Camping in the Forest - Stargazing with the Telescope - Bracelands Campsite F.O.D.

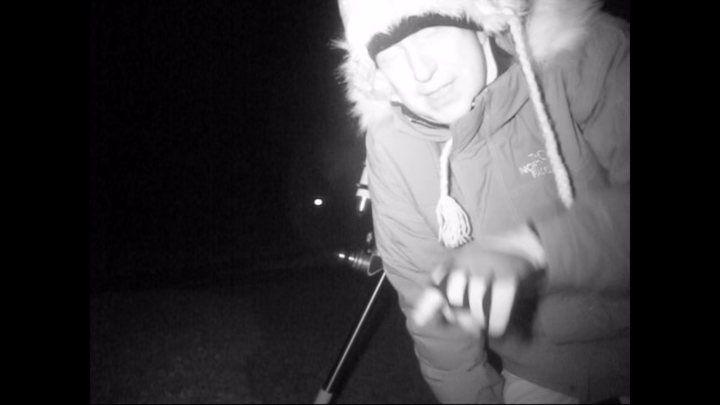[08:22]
little four led ultraviolet spotlight and it lights everything up actually I'm curious
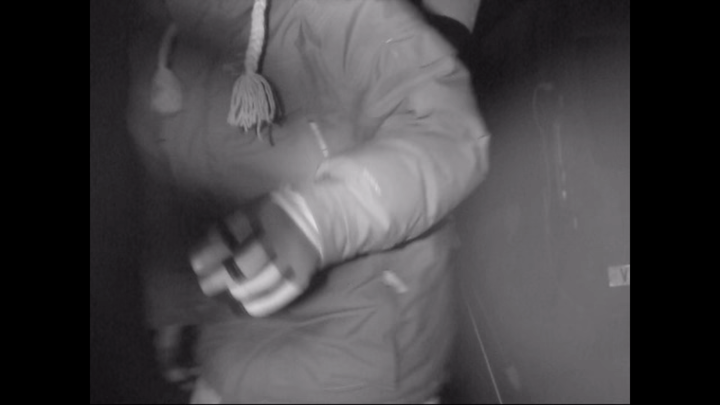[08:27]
yeah how far no no that's it how far away can I get if I cover you up you can't see nothing what about now can you still see me yeah really yeah infrared light spectrum travels a long way doesn't it yeah I still see you really yeah wow I won't go any further because so there we go now we know it works yeah it's cracking in it
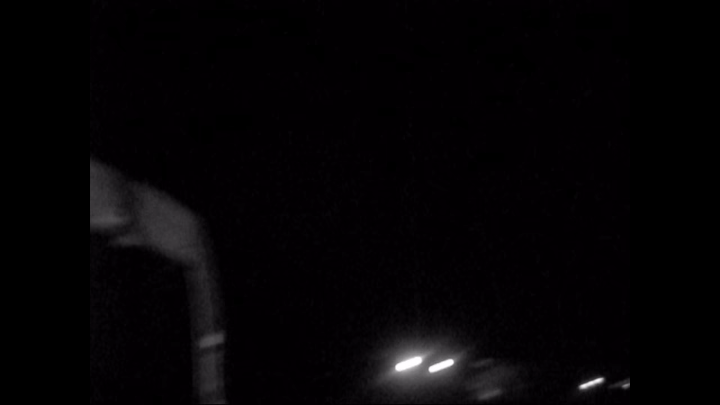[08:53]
you object yes let me go see the flame nebula
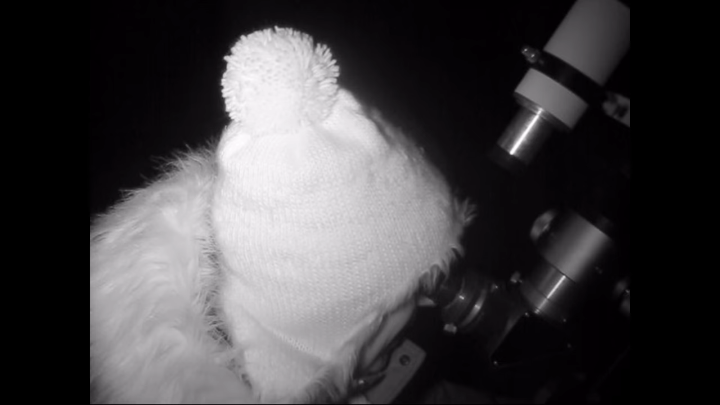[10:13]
can't um it's just it's very very faint what does it say does that
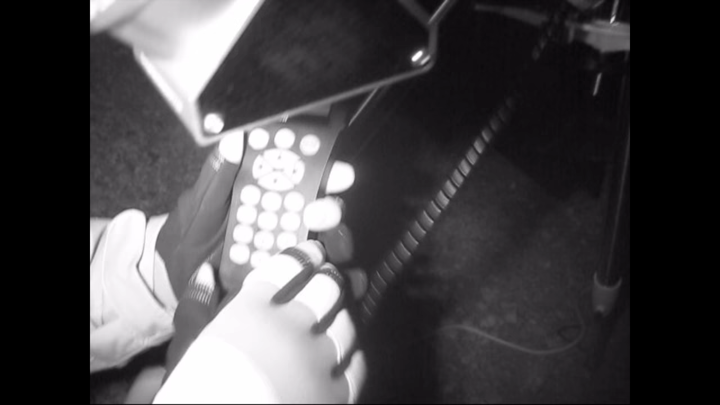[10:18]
come up does that led pick up on there can you read what it says oh um does
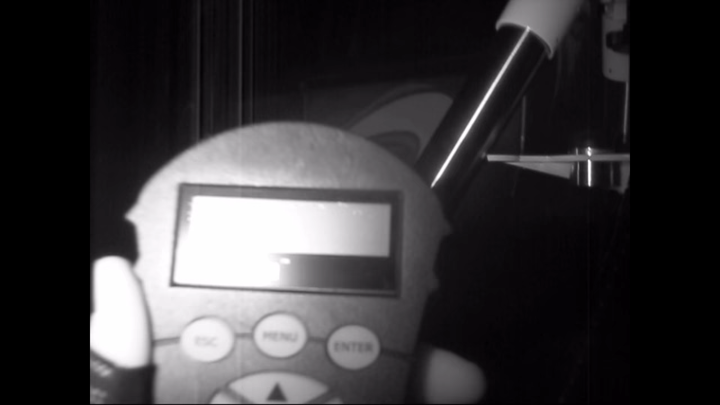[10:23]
that have interest it's too bright no it doesn't no infrared knocks it out that you
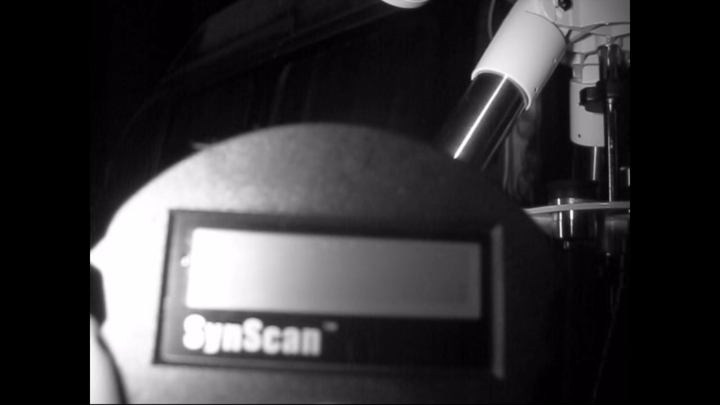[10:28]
can't see it's completely gone that's interesting ah but if it wasn't
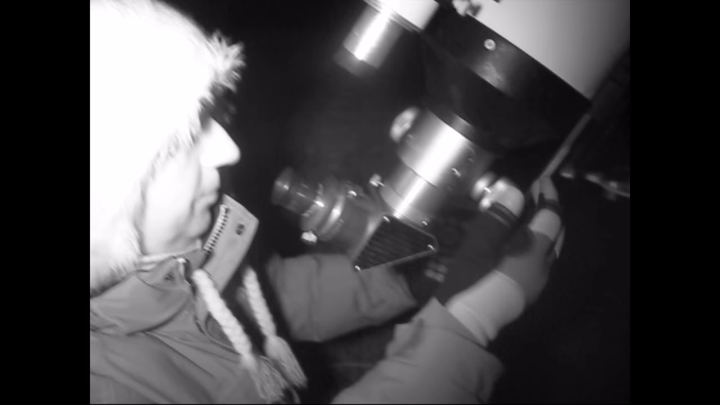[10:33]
infrared it would say what does it say uh it says crab nebula crab nebula let me focus it
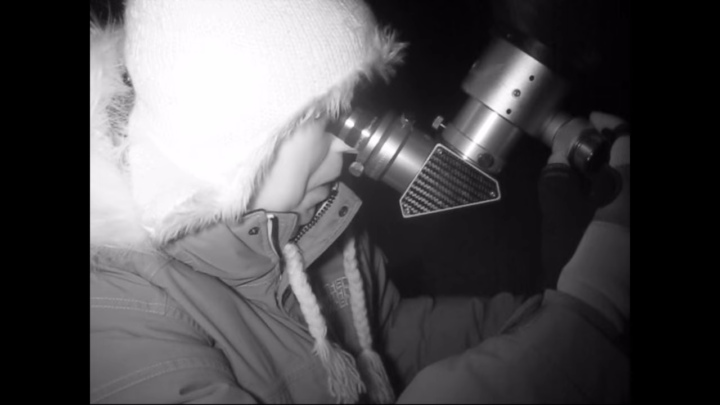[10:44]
uh it's funny because it's like watching it in black and white there you go i can see it's just a tiny
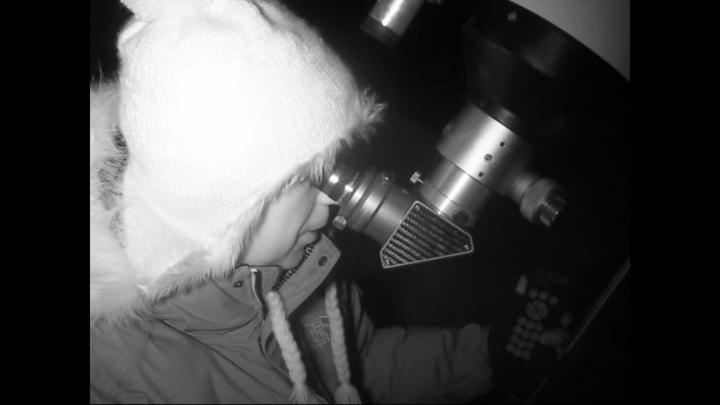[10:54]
little gray smudge you can have a look if you want the camera won't let it do you want to have a
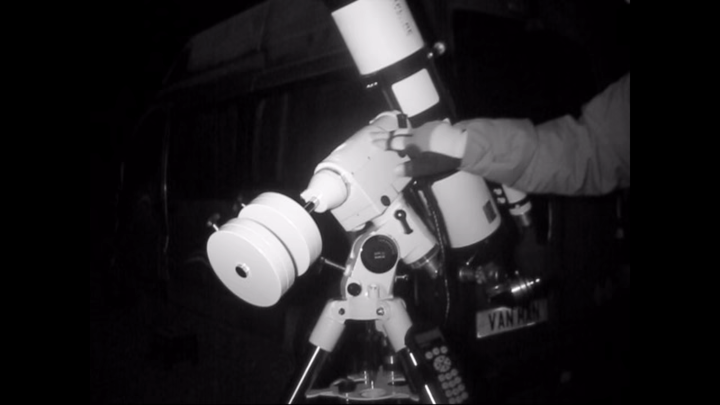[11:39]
this this is all like especially this it's got ice on it all right yeah this
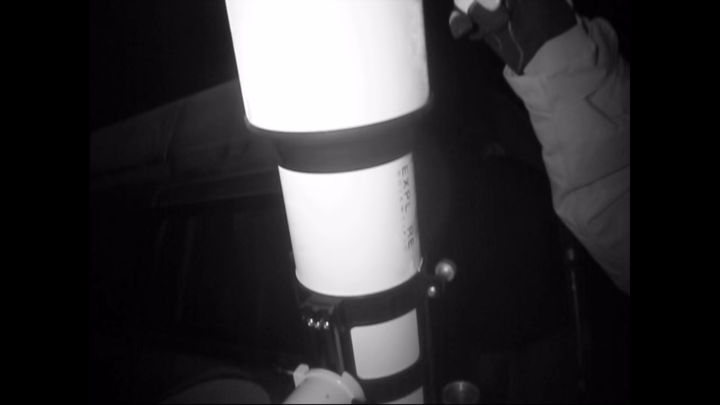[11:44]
is this is a dew shield and it's preventing the lens inside from